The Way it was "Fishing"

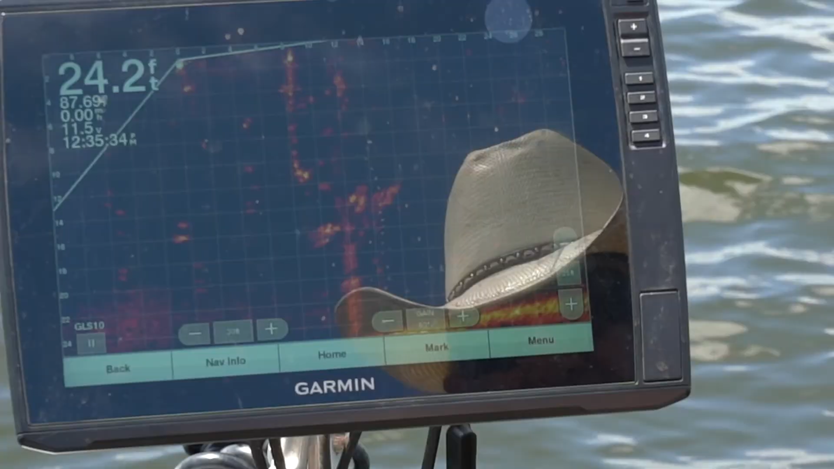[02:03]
On screen: depth 24.2 ft
That jig comes in there right on top like he's supposed to. No fish in.